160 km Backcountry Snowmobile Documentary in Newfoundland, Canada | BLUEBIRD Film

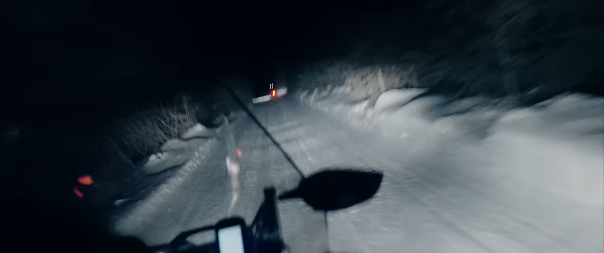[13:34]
going at night in the dark on these narrow little trails and we're going pretty fast. This feels so sketchy.